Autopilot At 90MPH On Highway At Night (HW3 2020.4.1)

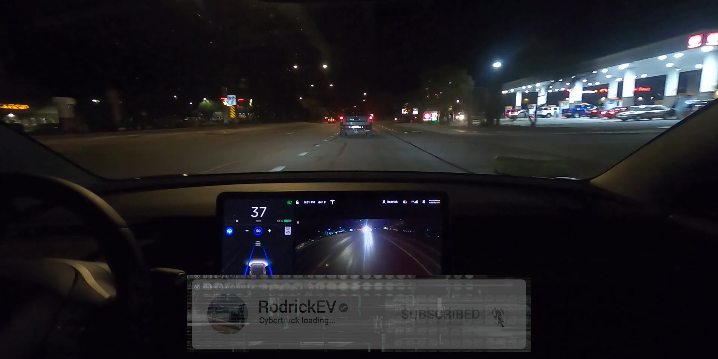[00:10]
what's up guys back on the road again let's get autopilot engaged it is decently late night we're going to be hopping on the highway and seeing how autopilot behaves with a bunch of other drivers at least hopefully i can see a bunch of cars passing by there's definitely going to be some traffic so now we're going to be getting on the freeway got our right signal on autopilot is still engaged until we wiggle that wheel you know what should we see if we can take this right turn i don't think there's a line or anything so it's definitely not going to take it but it's part of the fun right seeing if it can take a turn without any lines okay i wiggle the wheel a little bit too much here we go
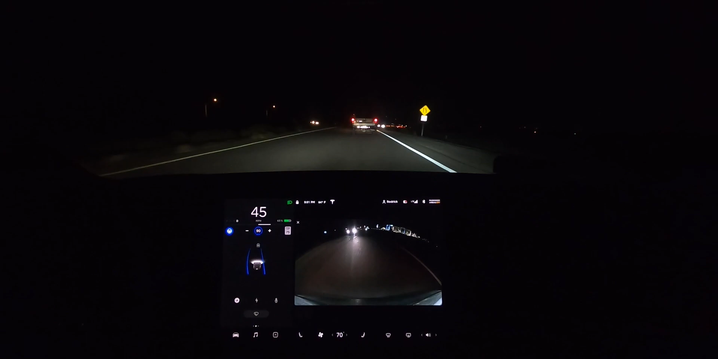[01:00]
yikes okay it just drifted to the middle of the lane come on i have my hand on the wheel i'll stop going crazy all right so now we're going to get on the freeway looks like we're going to merge on where is this a lane yep it's going to merge over see how well this does there we go it's hugging the shoulder which isn't necessarily a bad thing but then it did drift into the middle and now we are off
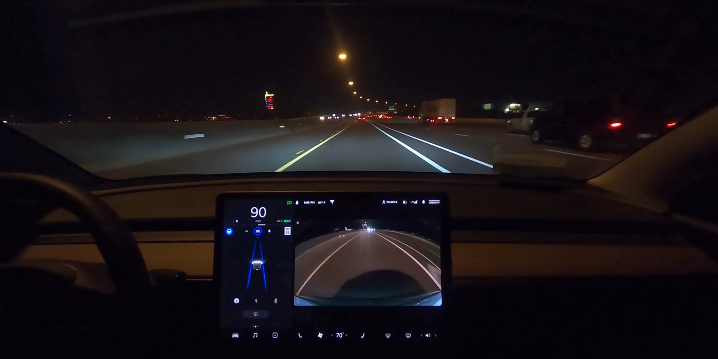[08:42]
alright, now we got a curve here at 90 miles an hour taking it extremely smoothly no issues whatsoever I feel like I should slow down because we're in the city limits now